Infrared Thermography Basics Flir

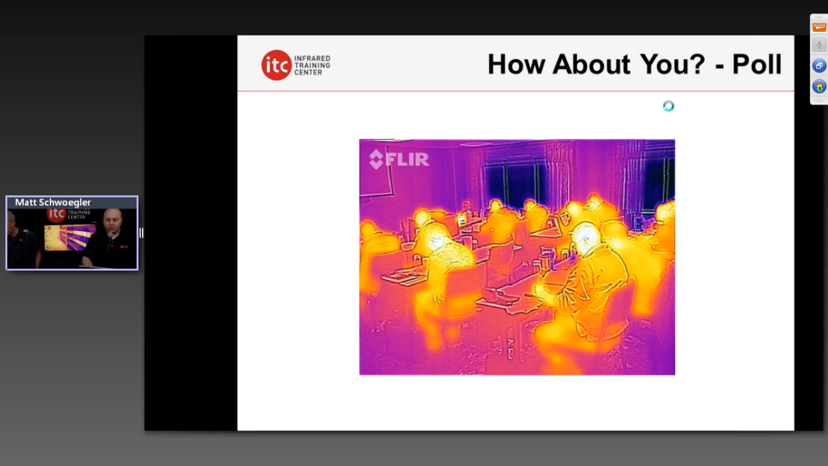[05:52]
All right. We'll get right into it. Well, what is infrared thermography? This is really the formal definition of infrared thermography, the process of analyzing and acquiring really basically what's infrared radiation, the total radiation coming from an object to basically either measure or evaluate its temperature or evaluate thermal patterns on the surface of that material. I'm actually going to mute that webcam here for a little bit too so we can focus on the questions as well.
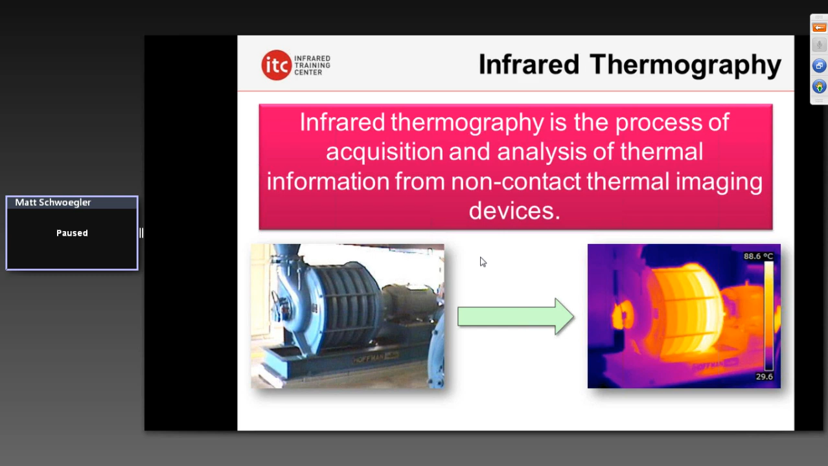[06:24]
On screen: scale top 88.6°C
Really a technical, very formal definition there. But what these cameras see is infrared radiation, which is actually a form of electromagnetic energy. Of course, the universe is filled with all these various forms of electromagnetic radiation, everything from gamma rays, x-rays, to ultraviolet light.
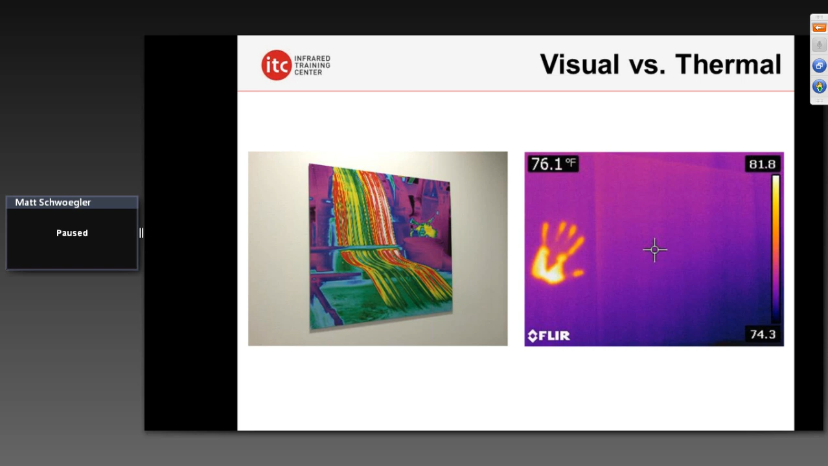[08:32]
On screen: spot 76.1°F
I'd rest it there on the wall for a moment just to sort of demonstrate how we can leave these heat signatures behind by warming up or cooling off surfaces, something that you do not see in the visible light image there on the left. So just a quick demonstration there of what really the difference is between the visible world and the thermal world, something I thought was very interesting. Often infrared is confused with night vision. People think, oh, infrared is the same as night vision. There's actually a distinct difference between the two. You see, infrared or thermal imaging actually detects the heat emitted by objects, as I mentioned. Completely unaffected by light sources requires no visible light to operate whatsoever, whereas night vision actually amplifies small amounts of visible light radiation.
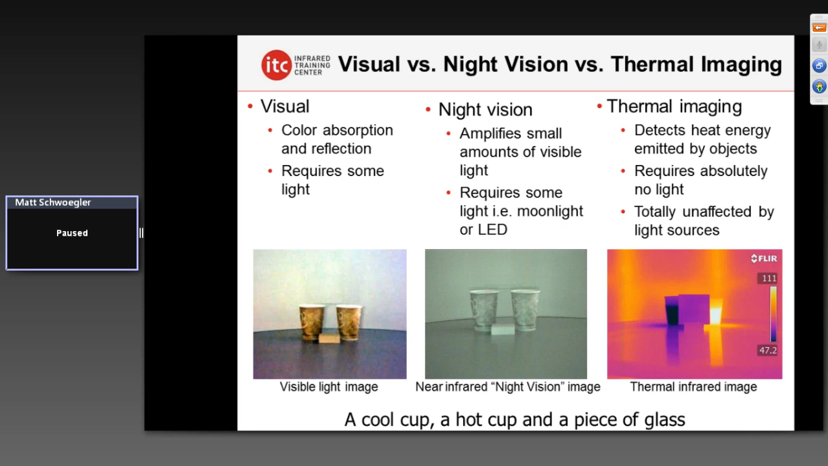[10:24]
These are near-infrared wavelengths of energy there. And, again, we're seeing this because the scene is either being lit by some type of an illuminator coming from LEDs or perhaps other sort of low-light ambient light that's available in there as well. So very, very brief sort of introduction there. I want to share with you some of the basics of IR in terms of the applications. Where is this technology that sees heat utilized? Really, the applications are endless. It's across many different areas, not just electrical and mechanical, which is what many tend to think of,
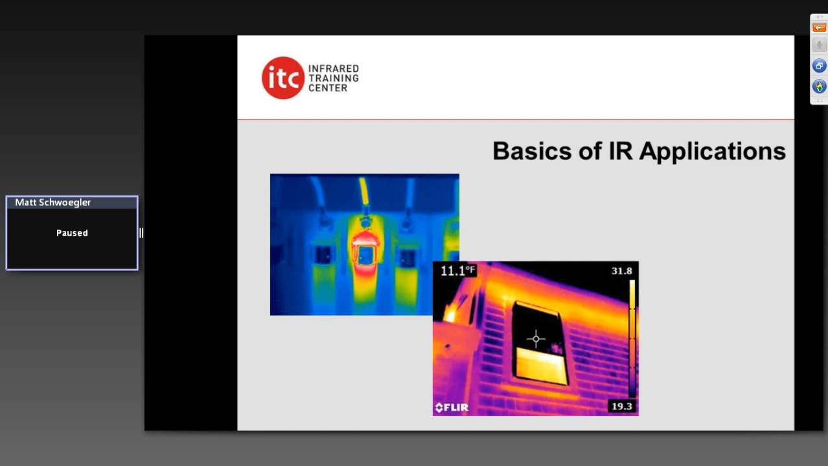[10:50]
doing electrical systems and motors and whatnot. It's utilized in a variety of areas. I'm going to just share with you a few of what those are. Electrical systems probably being the most popular on the sort of condition monitoring side, at least up until recently. We can find lots of things like high-resistance electrical connections, overloads, imbalances, because these things will reveal a certain thermal pattern. You see the power, the electrical energy in a system such as this actually generates heat.
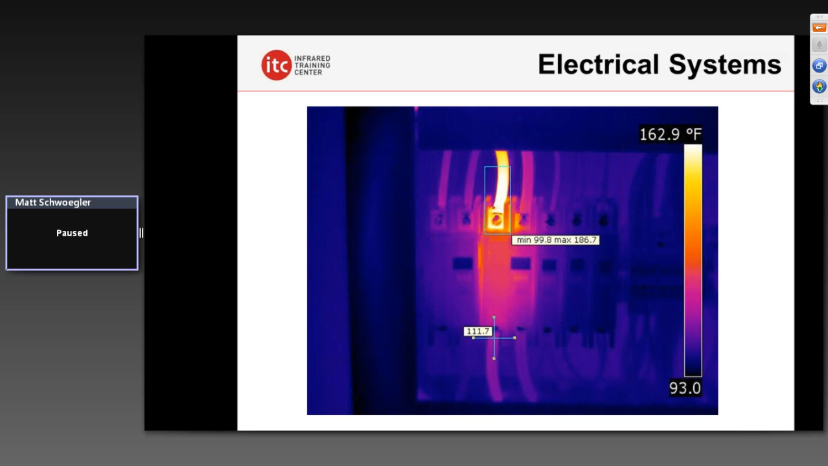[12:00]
On screen: scale top 162.9°F
Now, the temperature of which may or may not be accurate. We will talk about that here a little bit later. But just a very simple use there of infrared for electrical systems. It's not always the energized components, too. We also have fluid systems. Maybe from a more mechanical perspective here, this is the oil tubes, the oil fins on a transformer, showing us variations here in temperature. The cooler tubes represent those where there's not oil flowing, perhaps. Perhaps there's a blockage or it's a low oil level. And so this heat exchange system here is obviously not functioning as well as it could.
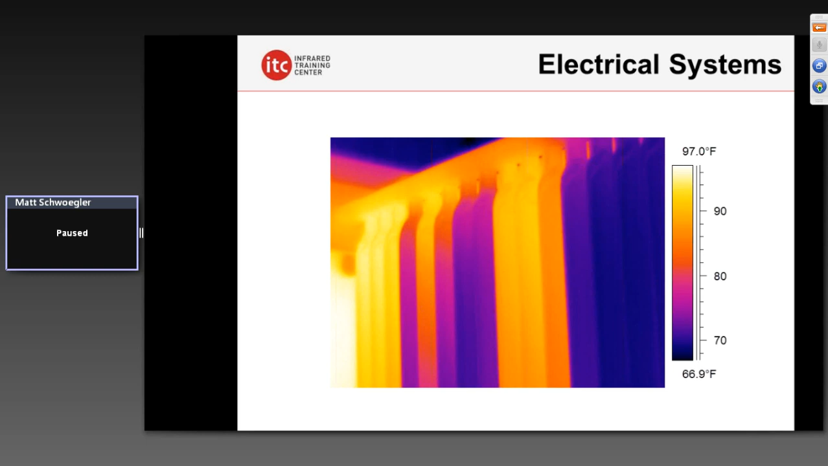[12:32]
On screen: scale top 97.0°F, scale bottom 66.9°F
And we're seeing an example of where cold is actually a problem. It's not always hot that we're looking for, these thermal patterns that represent issues. It could be cool patterns as well. But in outdoor substations, IR has been utilized very successfully for decades, trying to find high resistance connections, let's say, on bushings, bolted connections, whatnot, lightning arresters, you name it.
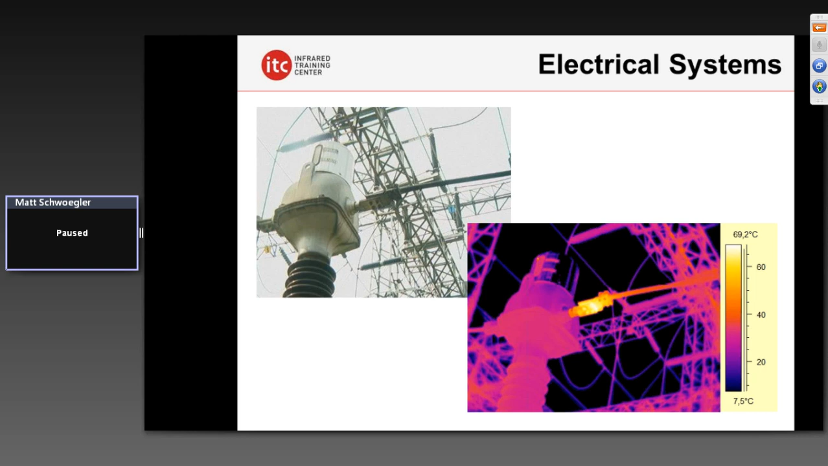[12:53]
Infrared used very successfully there, trying to find these thermal differences. Here we have a few oil-filled circuit breakers we see here in this outdoor substation. If you notice there, the set of three there in the middle, we'll just call this A phase, B phase, and C phase, that the A phase tank there, that oil-filled circuit breaker, appears to be warmer on the surface than the other two. That's indicating we've got some type of thermal anomaly that's occurring.
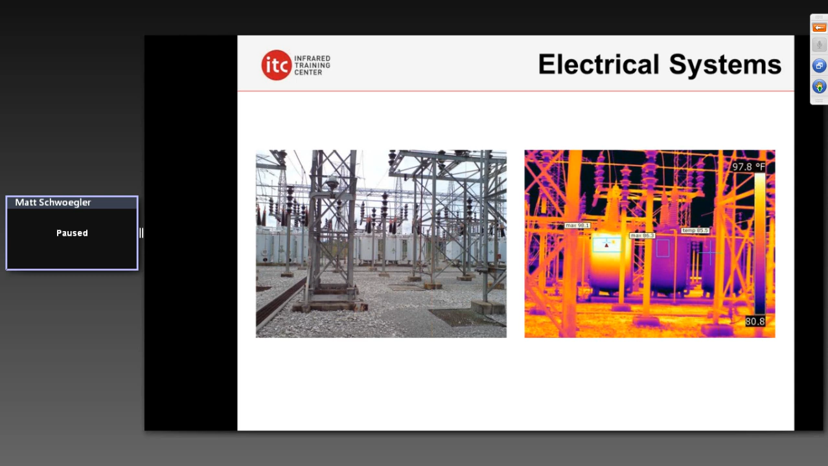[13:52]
On screen: scale top 97.8°F
It's only a 13-degree Fahrenheit difference. It's actually a lot larger of a temperature difference. So it's one of the things we have to understand here is we're not actually seeing the direct problem. This is more of an indirect-related issue, and that temperature inside that tank is likely a lot hotter and on its way to failure in a significant way.